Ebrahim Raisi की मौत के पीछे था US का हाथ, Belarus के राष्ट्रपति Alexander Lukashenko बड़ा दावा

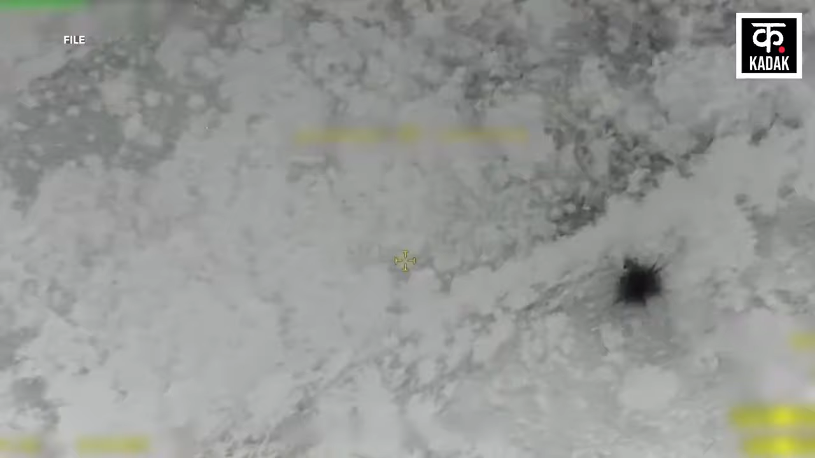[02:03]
रिपोर्ट के मताबिक राष्टपदी का विमान एक पहाड़ी पर दुर्घटना ग्रस्त हो गया और उसमें